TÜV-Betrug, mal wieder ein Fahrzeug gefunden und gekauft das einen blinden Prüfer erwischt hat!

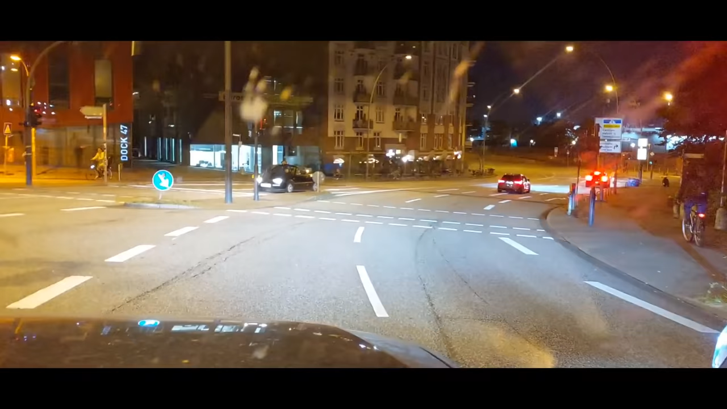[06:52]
Informierten Zuschauer, die schon mal den Norden besucht haben, muss ich nicht erklären, wo wir jetzt gerade sind. Da drüben haben wir einen Transvestiten, glaube ich. Transsexuell, Transvestit, scheißegal, keine Ahnung, ich kann nicht gendern. Ich kann es nicht erkennen, was es ist. Vielleicht ist es ja auch eine Frau. Es ist eine Frau. Ja, man weiß nie. Wir sind nämlich an der Hafenstraße St. Pauli. Ja. Hier weiß man nie so genau, wem man den Weg läuft.
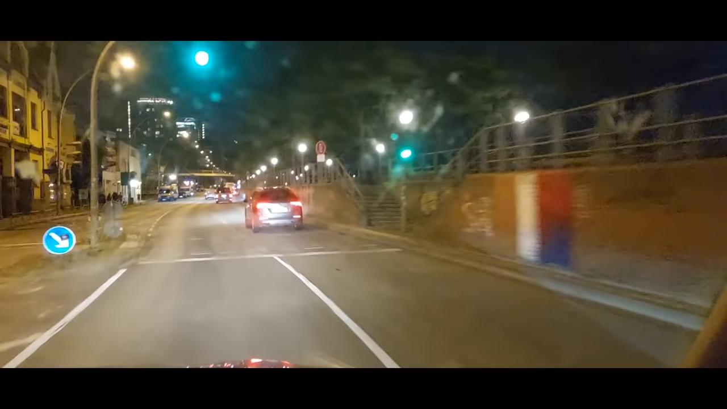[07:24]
Das ist, dachte ich, will euch nicht, will es euch nicht vorenthalten. Ne? Wir waren gerade bei der neuen Besitzerin des Twingo, haben alles abgewickelt, dass er das Ding anmelden kann. Und wir sind jetzt hier schon über die Haufenstraße, dann über die Elbbrücken fahren wir nach Hause. Hier haben wir noch ein bisschen Hafen. Und da oben habe ich hier hat meine Frau irgendwo gewohnt, Bernhard-Nocht-Straße.
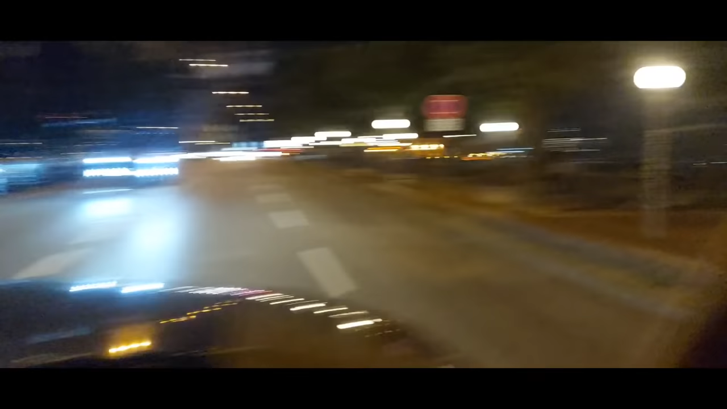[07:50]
Da hinten ist die Elbphilharmonie, die alle total toll finden. Die wird international wird die gefeiert. Ja. Ja, auf jeden Fall sind wir hier.
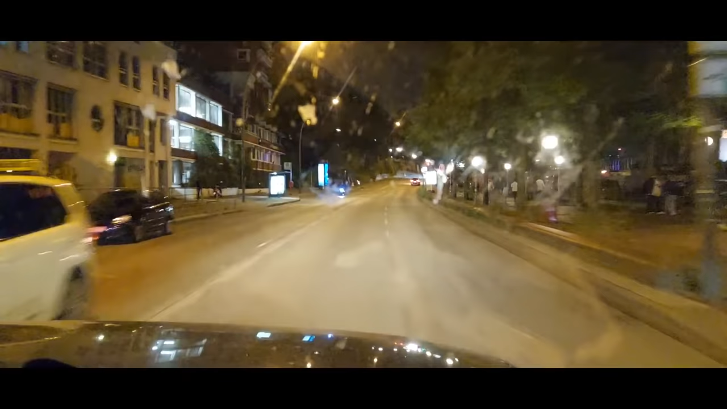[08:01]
Ne? Die ist ziemlich berühmt, denke ich mal. Hafenstraße. Nein, wir fahren jetzt nicht nach St. Nee. Wir fahren jetzt nicht in Puff. Nein, da bleiben wir jetzt weg.
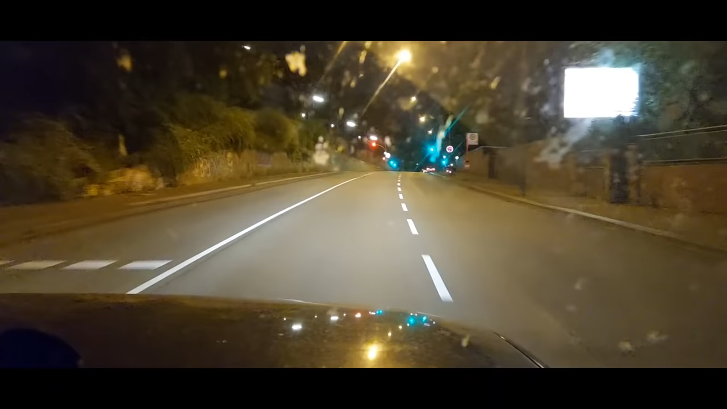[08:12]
Aber wir sind gleich bei den Landungsbrücken, wenn ich mich nicht irre. Kann ich euch auch noch mal eben zeigen. Nach 300 Metern links abbiegen auf Helgoländer Allee. So, hier sind die Elbbrücken. Ach ja, die.
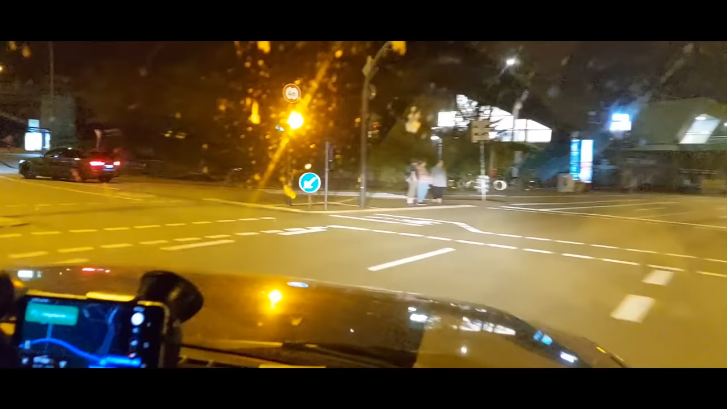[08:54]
Hier unter der Brücke ist traditionell ein Wohnlager von Obdachlosen. Die werde ich jetzt nicht filmen.
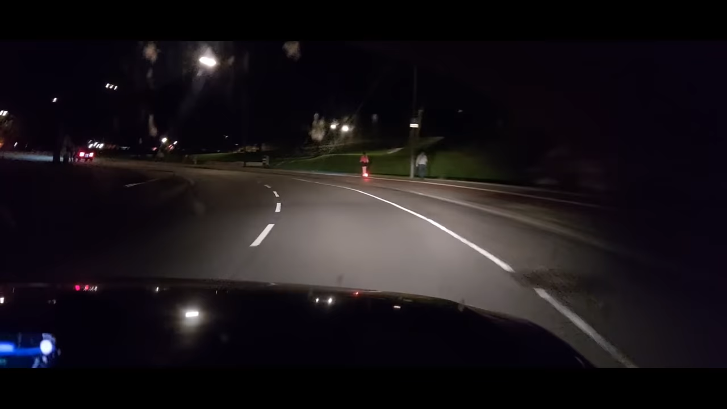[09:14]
Aber die haben das gut organisiert. Kriege auch Unterstützung. Elektroroller habe ich gerade gesehen. Wie ich die Dinger hasse. Die Dinger liegen hier überall. Ich bin schon dreimal drüber gefallen über so ein Mistding. So, da oben am Ende der Straße links, also an der Ampel links, wäre jetzt die Reeperbahn. Nein, das machen wir jetzt nicht. Ne? Wir fahren jetzt schön nach Hause. Genau, fahrt einfach nach Hamburg und guckt euch den Scheiß selbst an. Das ist, ihr habt nichts verpasst, wenn ihr das nicht macht.
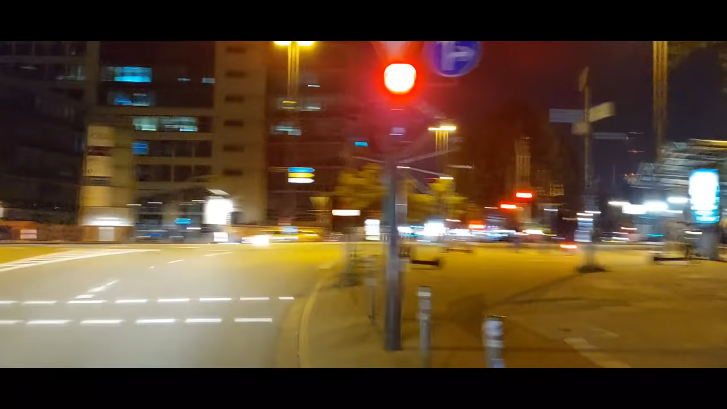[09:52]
Das ist Scheibe, das ist direkt verdammt da. Da ist der Dom. Ja, Feldstraße.
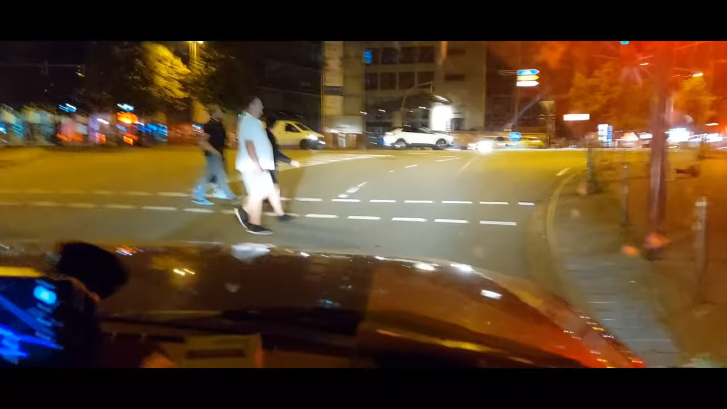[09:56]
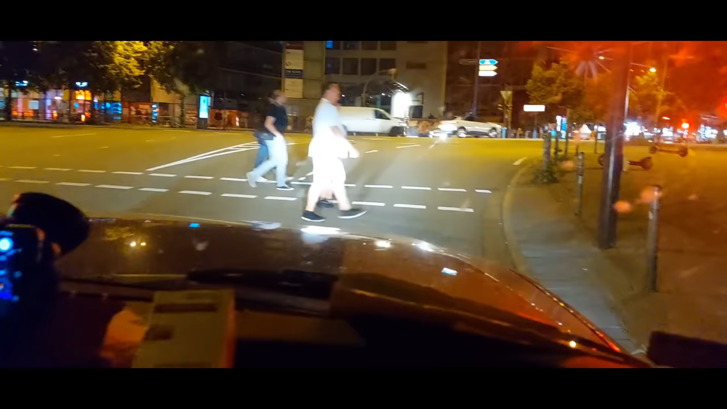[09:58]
Falls ihr es in Navi eingeben wollt, Feldstraße in Hamburg, da ist der Dom.
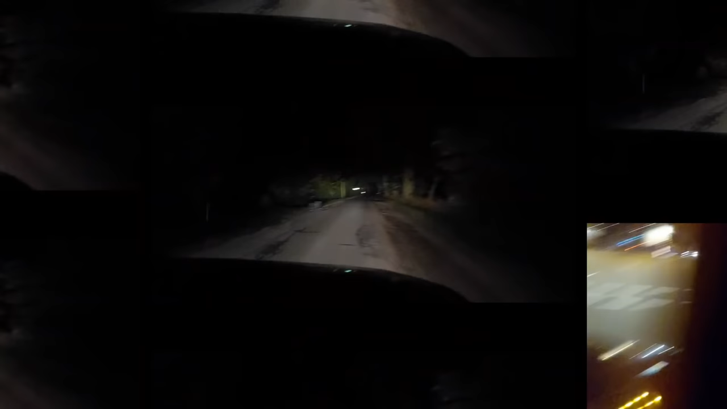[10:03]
Ja, noch ein kleiner Zusatz. Ihr habt meine Zusatzscheinwerfer gesehen, die ich angebaut habe.
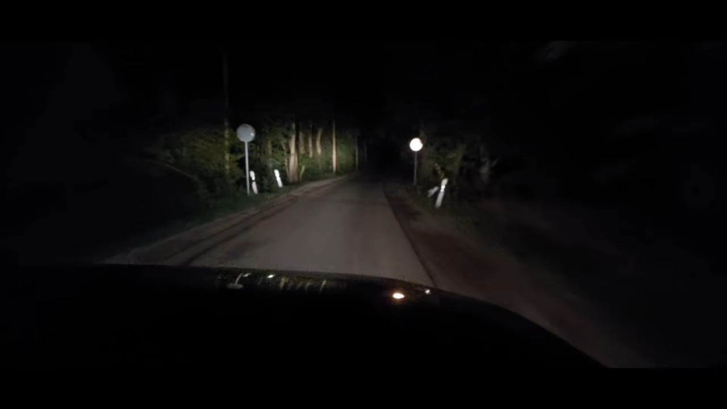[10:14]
Wenn ihr mich schon länger verfolgt, beziehungsweise meine Videos, ja, wir sind ziemlich fertig. Einmal durch Hamburg und wir sind im Eimer. Ja, ich habe einen Slot-Scheinwerfer eingebaut. Wir fahren, das ist ein regulärer Weg. Und das ist er mit Zusatzscheinwerfern. Ja, wir haben hier genügend Rehe, die ganz hinterlistigerweise ein Autokalb verformen möchten.
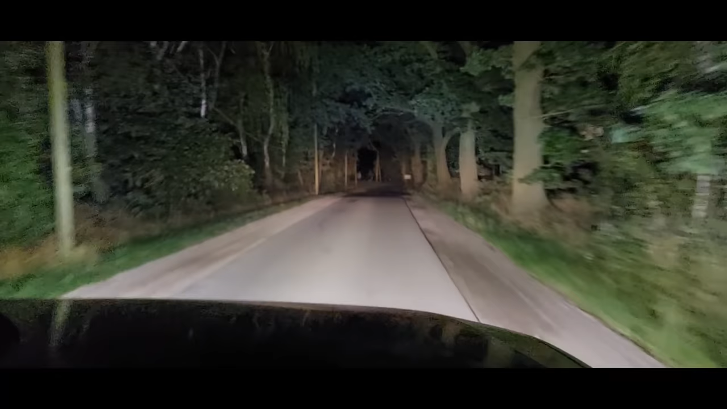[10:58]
Ja, außerdem, wie ihr vielleicht seht, das ist eine offizielle Straße.
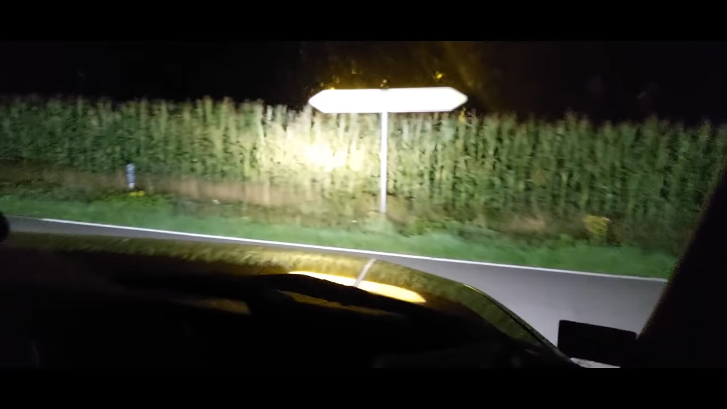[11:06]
In der Serie The Walking Dead, wenn ihr die verfolgt, ist mehr los auf der Straße.
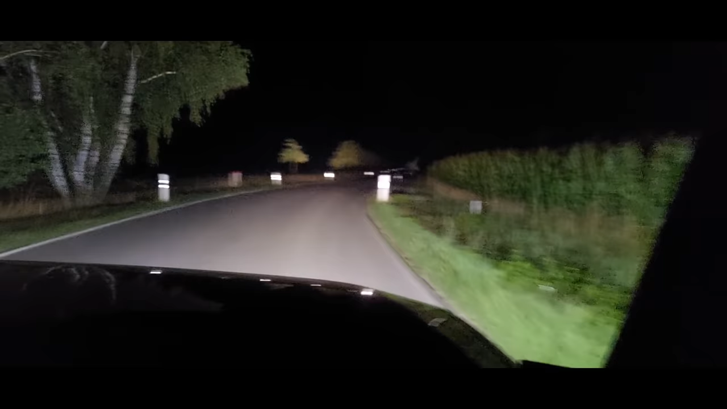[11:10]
Dem Streckenverlauf anderthalb Kilometer. Da sind wenigstens mal ab und zu ein paar Zombies. Hier ist nichts. Ja, moin.